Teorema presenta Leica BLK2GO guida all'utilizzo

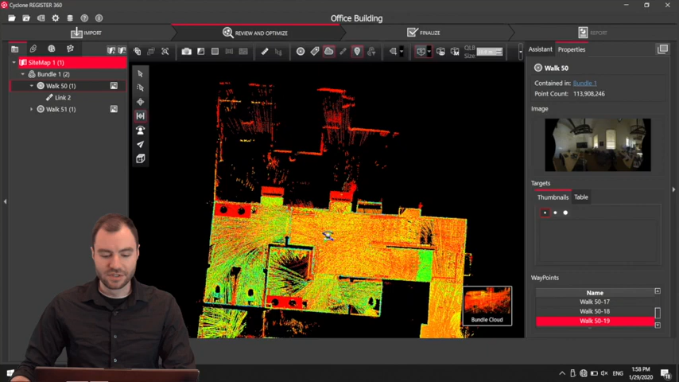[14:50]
I'm going to do the same thing on this side. So I'm going to go through. Sometimes an easier way to do this is just
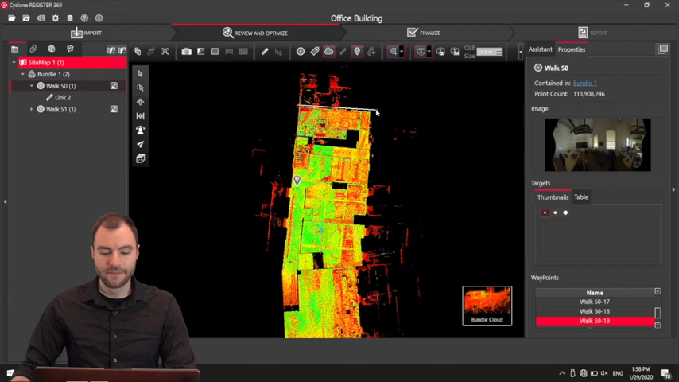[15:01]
selecting the entire building. I need to be fully zoomed out for this.
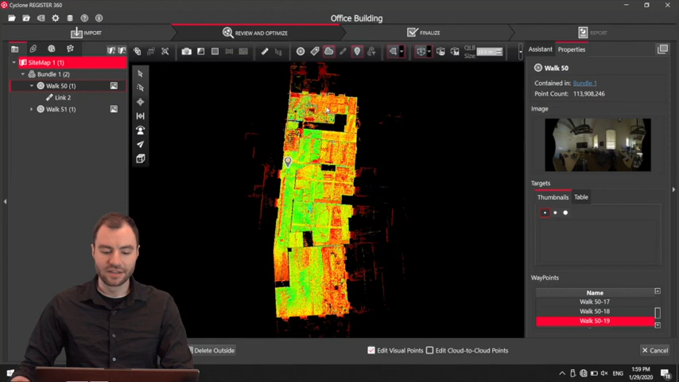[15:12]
Now I've selected just the building, and now I can say delete outside, and it will delete everything outside that box. So I can do a little bit more cleaning a little bit faster.
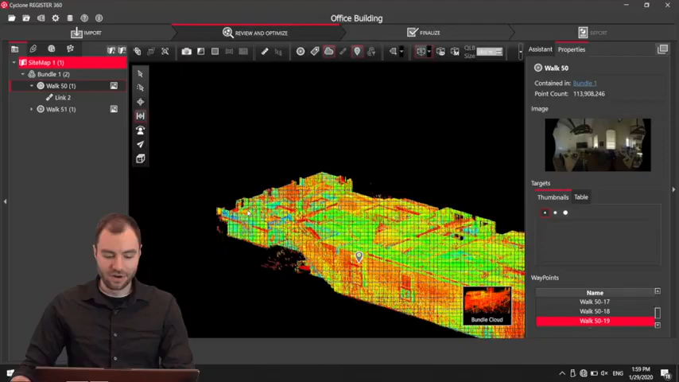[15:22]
Okay, so there's a little bit of messy data right here where I open the door. But this is really easy to clean with this new smooth surface tool.
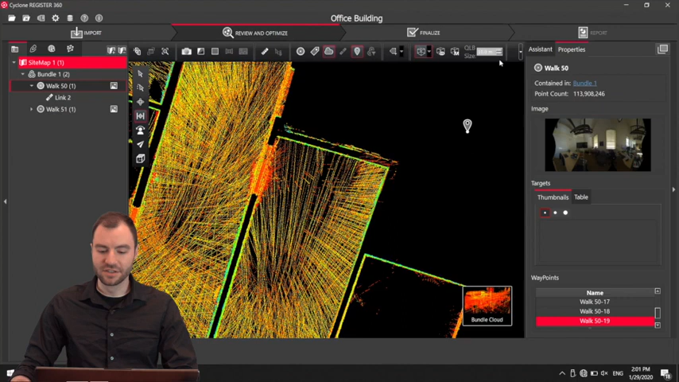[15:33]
So if I open up my window a little bit here, you'll see I have this find a smooth surface.
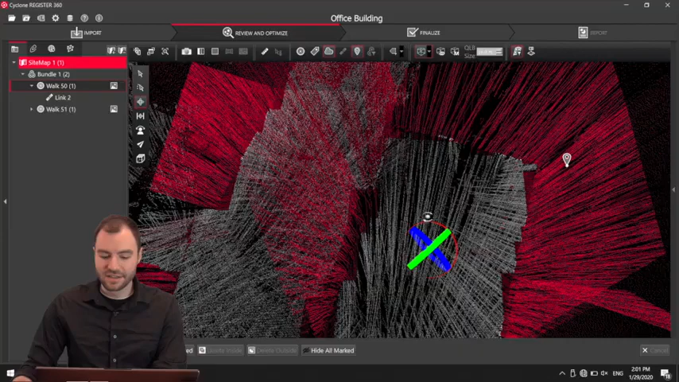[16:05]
So you can see that the points right here in the doorway that I want to delete are colored red. Now what I can do is fence those in just like I did before. I can hit delete inside, and it's only going to delete the red points in that fence.
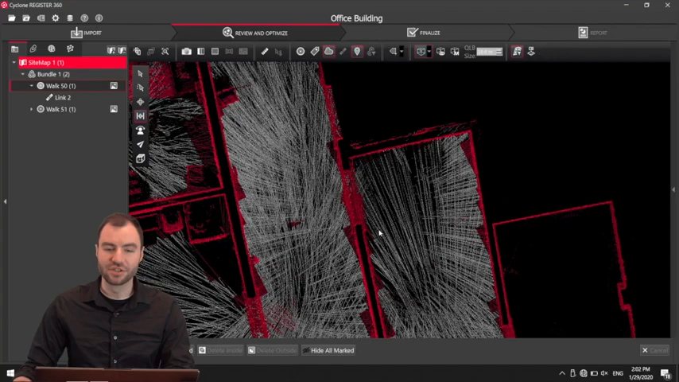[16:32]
So it's not going to touch the smooth surface that it's found on, which is the ground. So this is a really quick and easy way to delete. If there's people walking through your scan,
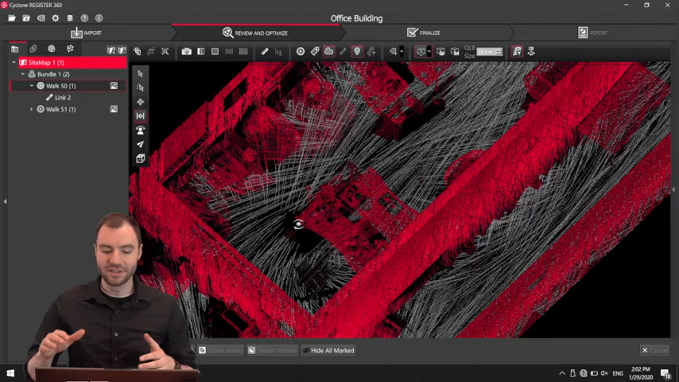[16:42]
it's really easy just to find this floor like this, and delete, just fence in the people and delete the people, and it won't even touch the floor. Once things look good, this looks pretty okay.
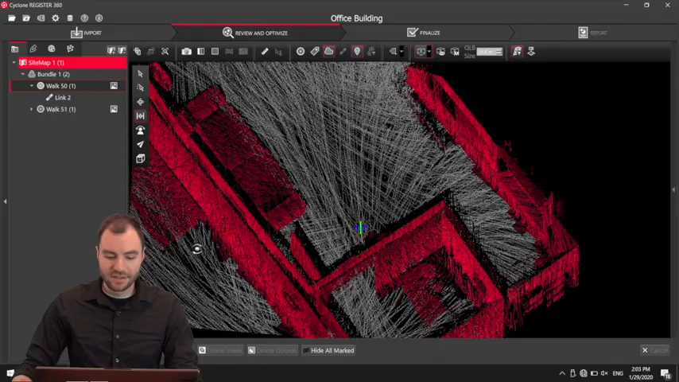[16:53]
I can go back and click smooth surface,
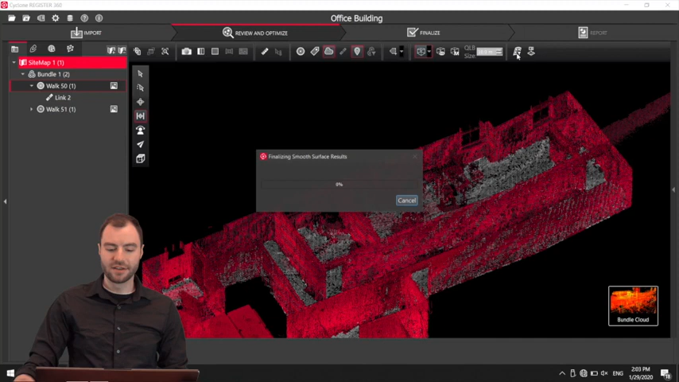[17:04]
and it'll basically close out of this smooth surface tool. Alright, so now I can go ahead and
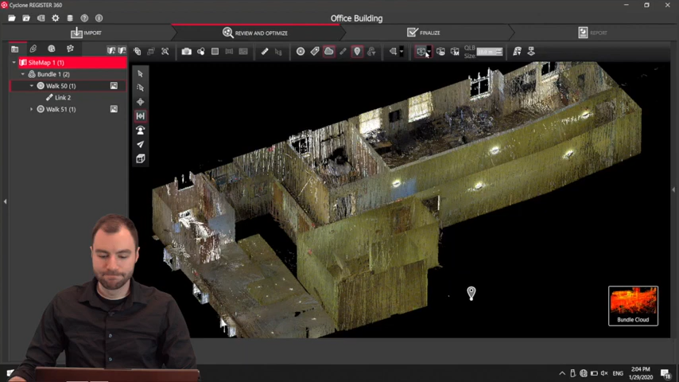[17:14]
bring back my entire cloud.
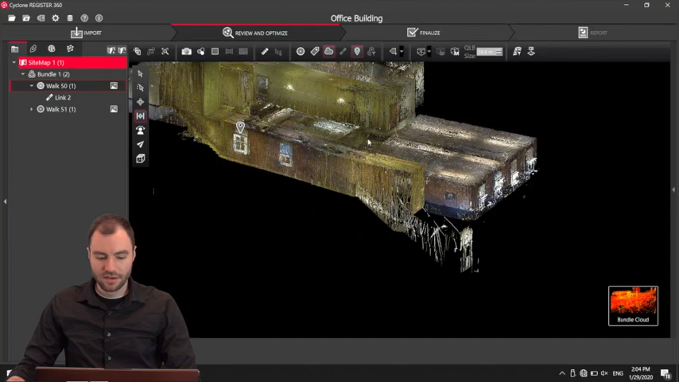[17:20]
I do want to point out if I zoom in here, go back to perspective.
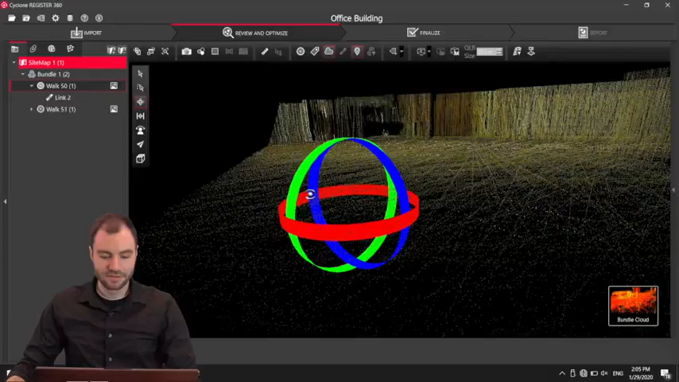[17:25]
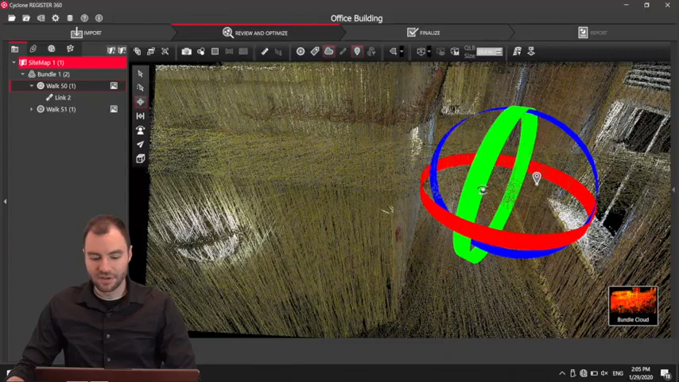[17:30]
This point right here, this little geotag, that's placed in the 3D space where I took that image from the detail camera.
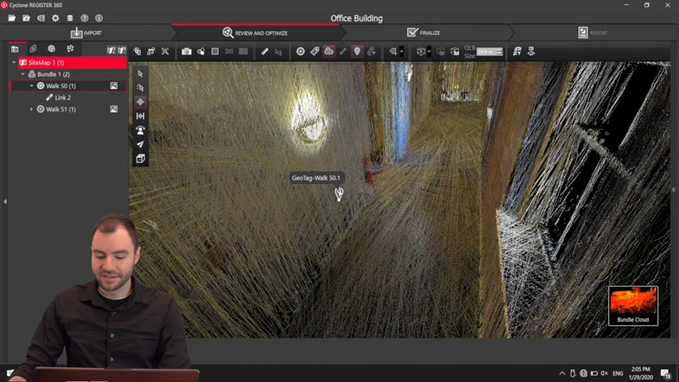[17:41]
So if I click on that, I get a little preview of that picture, and then I can always open that up,